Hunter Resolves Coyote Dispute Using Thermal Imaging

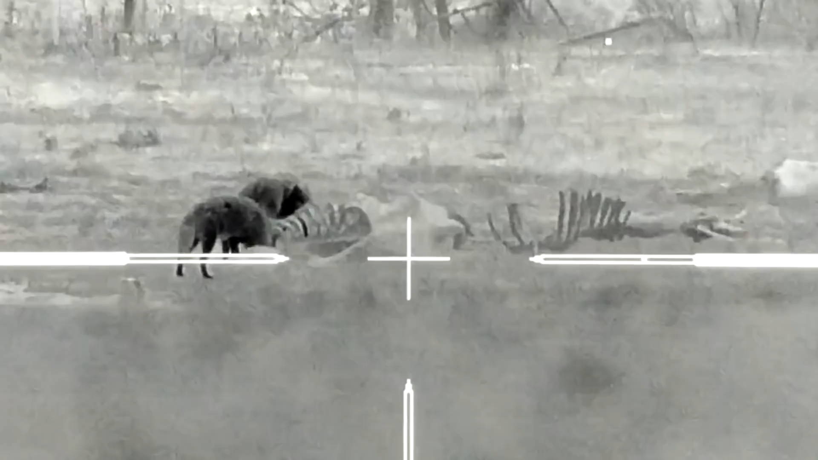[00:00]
Oh, he's being family. He's alive. There's one coming in from the left of the tree.
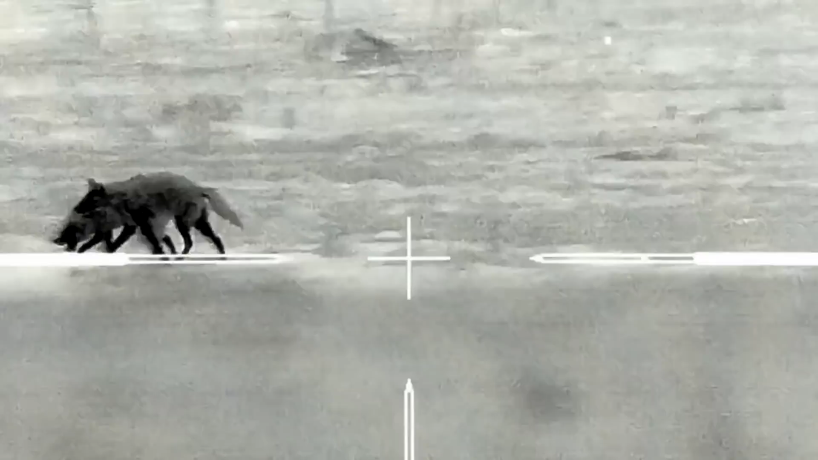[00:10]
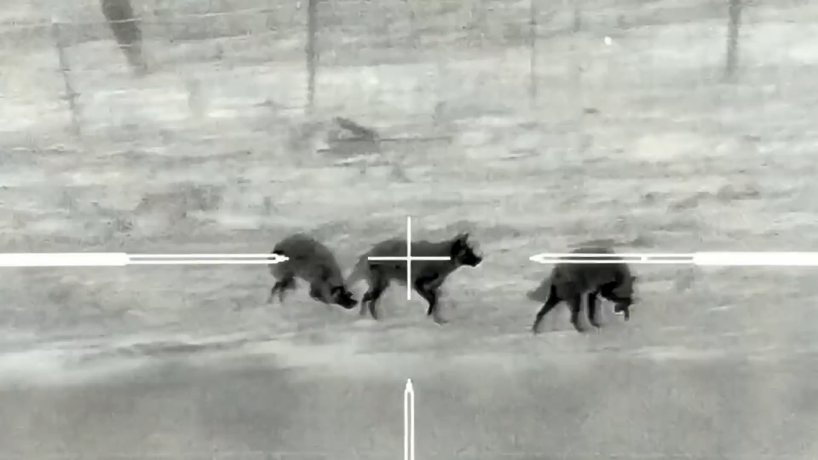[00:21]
Here it goes. About all three of them. About all three of them. There's one in my butt. There's one in my butt. Oh, yeah, I do this. I'll come back. What? Oh, God.
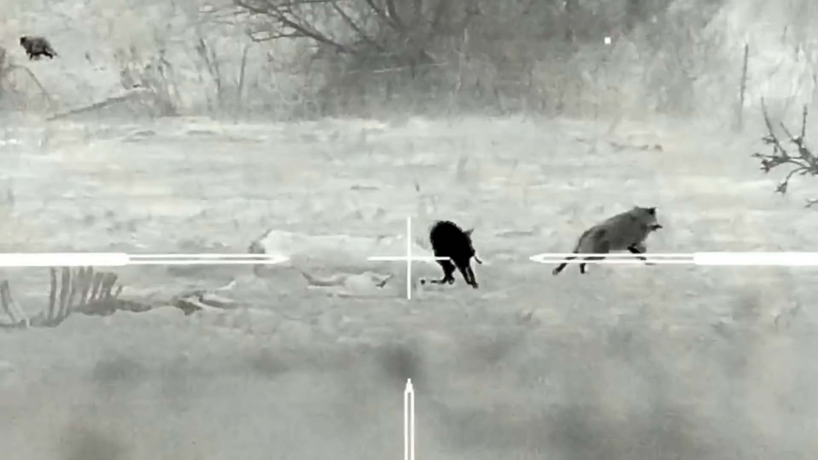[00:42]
I'll come back. I'll come back. I'm just killing right there. Ready? One. Two.
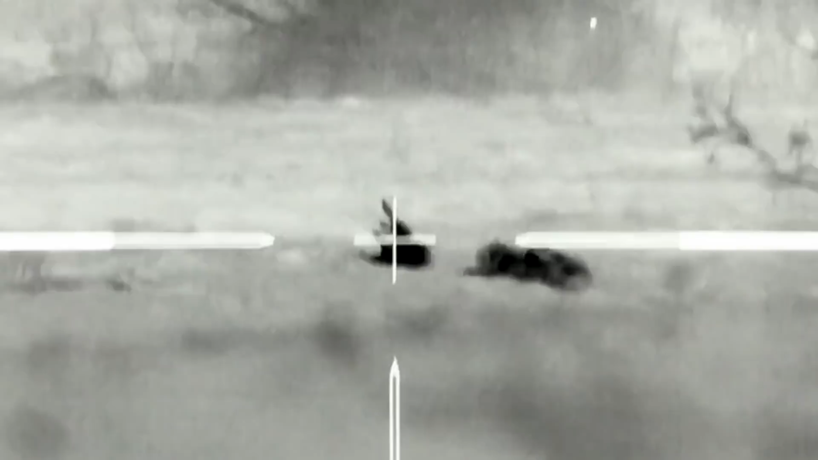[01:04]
Man, I'll be looking at that, dude. One. One.
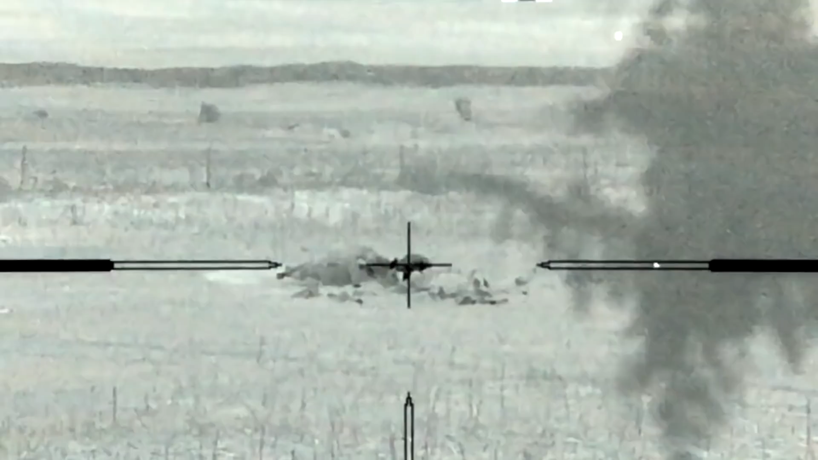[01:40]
oh that's a good coyote do it hurry up that dog's running out there the dog's going out there
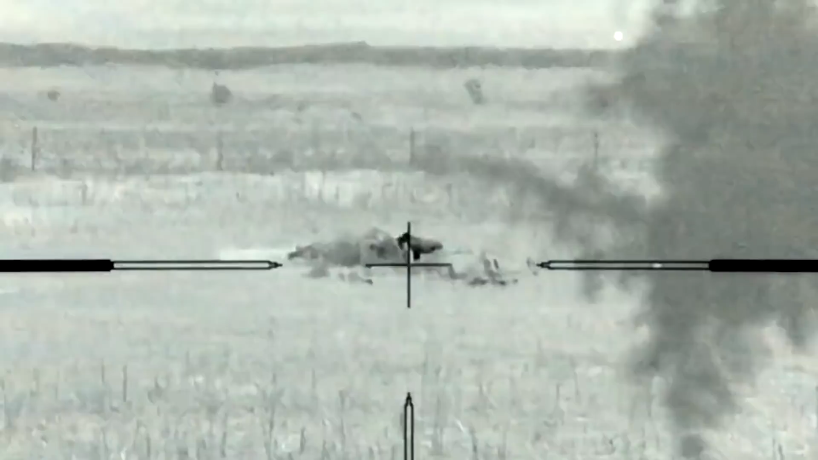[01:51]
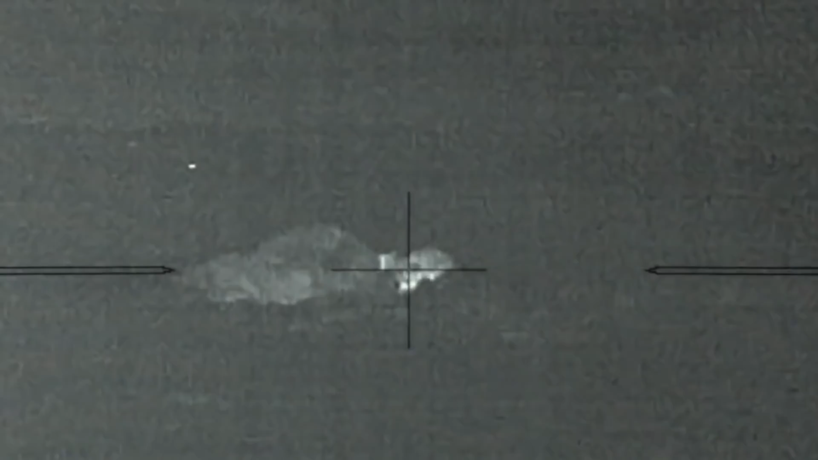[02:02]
shoulder locks I could see that impact so easy dude it just lit up
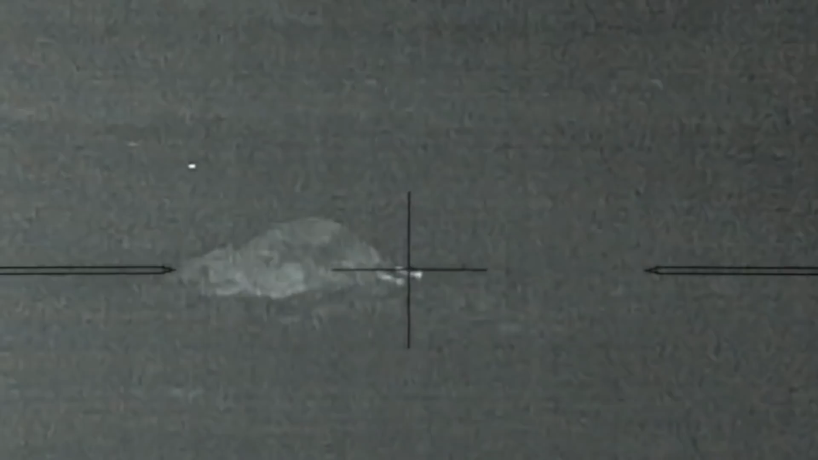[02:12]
they're coming back
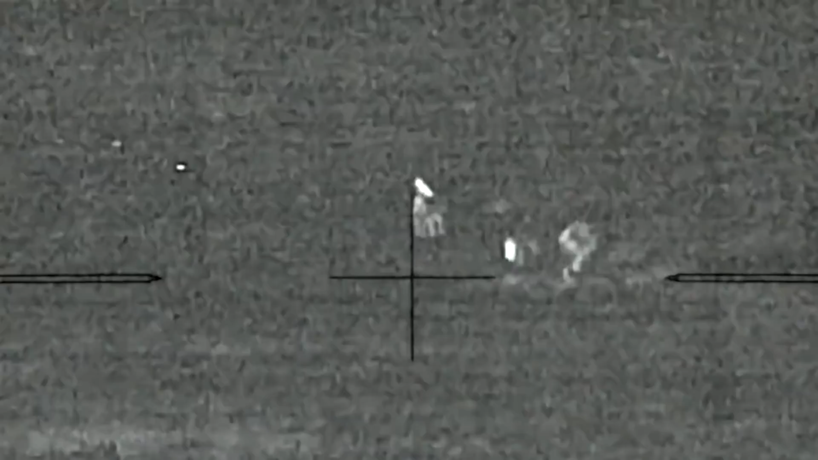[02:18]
I could bark and they'd stop hey how about that one two three I freaking nailed mine uh oh
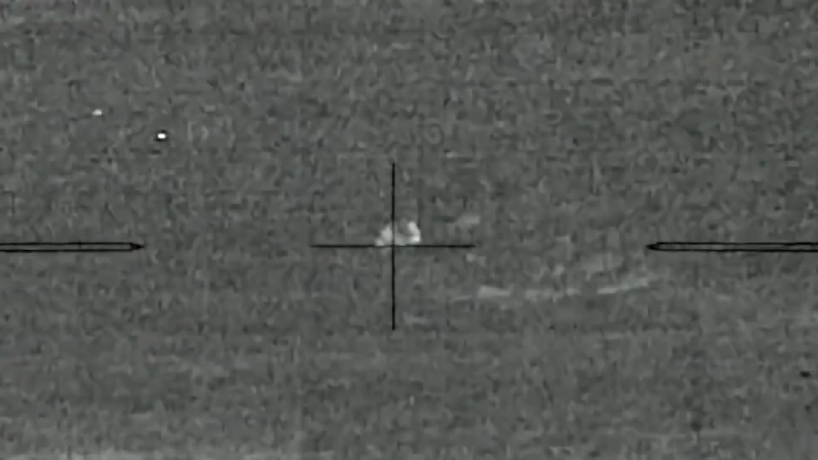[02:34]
now maybe there might have been another one coming in
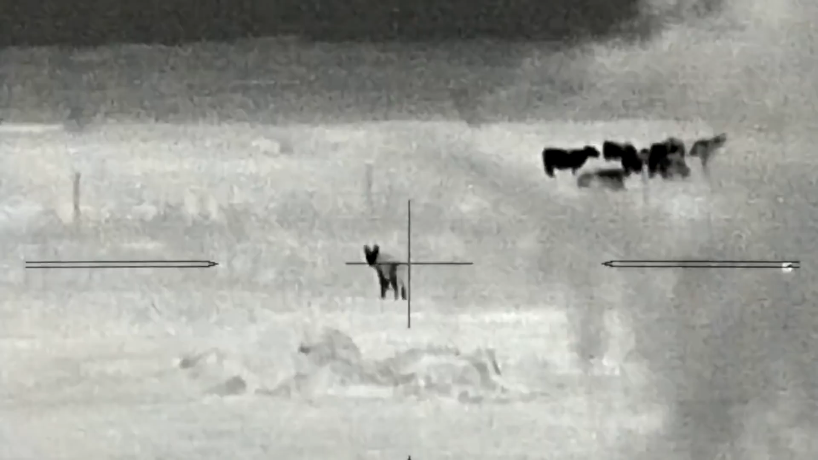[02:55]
just fucking slinged her in there